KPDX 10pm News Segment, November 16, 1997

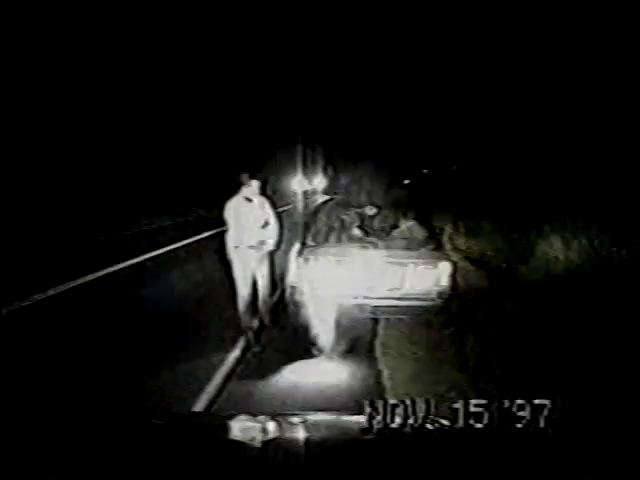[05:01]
A Bonner County deputy was returning to his car when a